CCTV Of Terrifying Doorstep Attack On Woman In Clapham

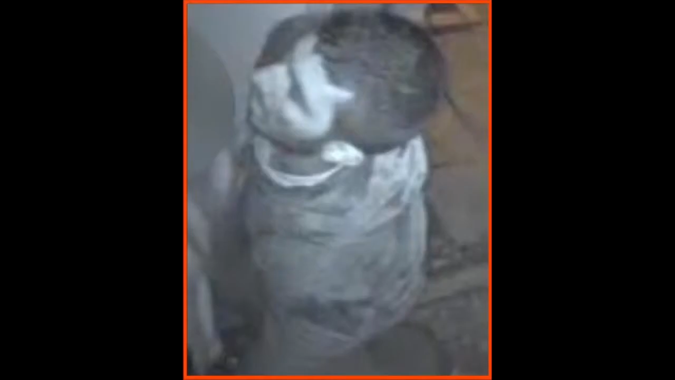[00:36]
Metropolitan Police have also released a still image of the attacker in the hope of identifying who he is.